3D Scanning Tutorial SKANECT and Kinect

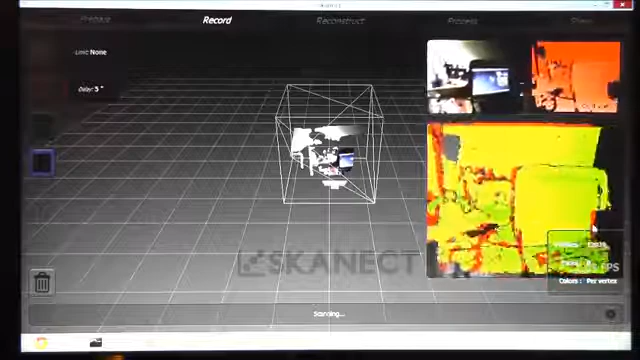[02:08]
And here you see the green 3D model captured by the sensor.
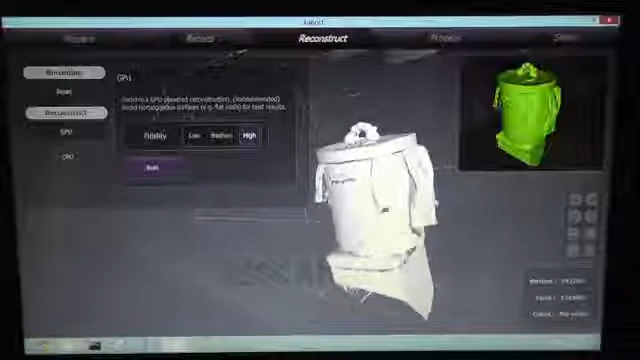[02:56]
Okay, that's what we got from the reconstruction process. You see it's much more detailed than before.
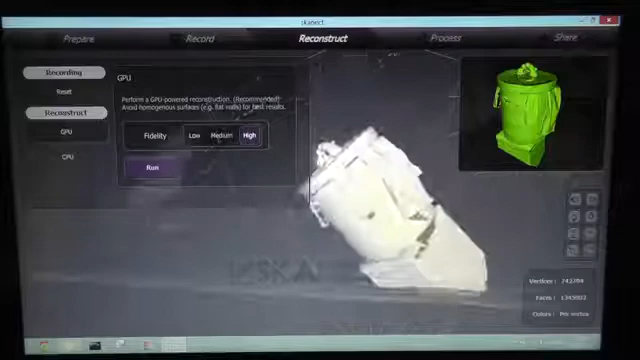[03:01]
Next, we want to have a watertight model.
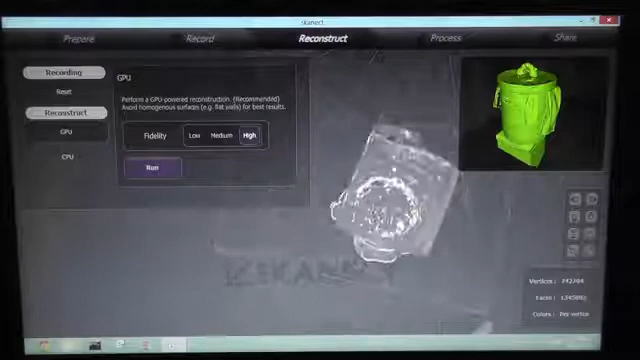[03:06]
So we go to Process and let
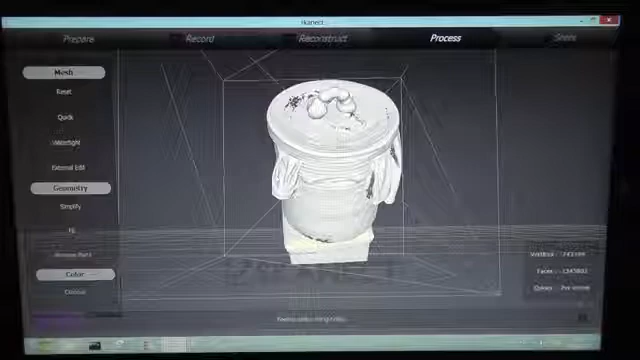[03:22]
Okay, and now tries to apply the textures on the 3D model.